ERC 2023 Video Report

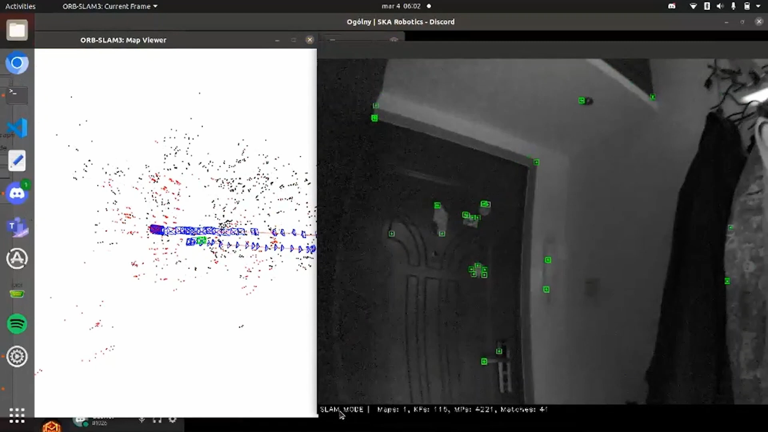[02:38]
The autonomous navigation system facilitates Orb SLAM 3 for visual odometry and occupancy map construction.
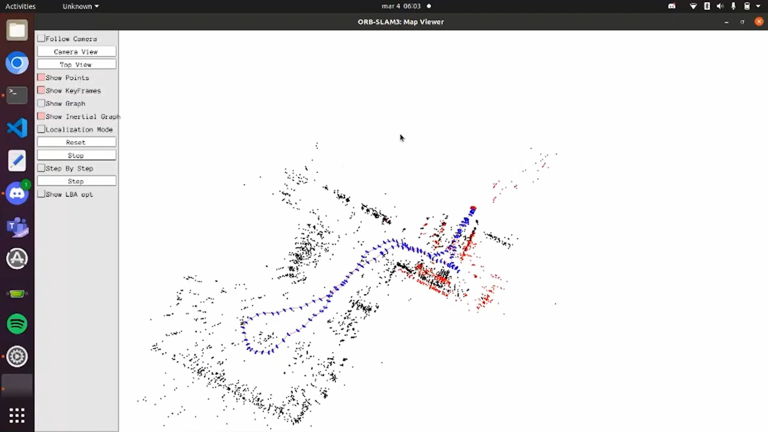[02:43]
SLAM data is fused with multiple other sources such as RU Co attack detection, GNSS module and an IMU to ensure that the system is resistant to drift and tracking loss.